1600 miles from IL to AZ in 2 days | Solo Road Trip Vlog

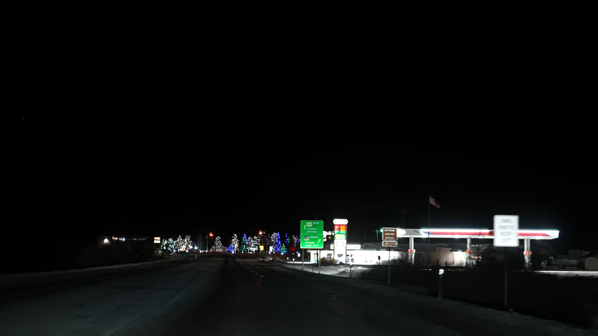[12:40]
Quite the festive town. There also appears to be some snow here, which is concerning to me, but we shall press on nevertheless. Yeah, this is ice. Yeah, this is definitely ice. Yeehaw. I hope this is not a bad decision, because these roads are getting a little bit more snowy.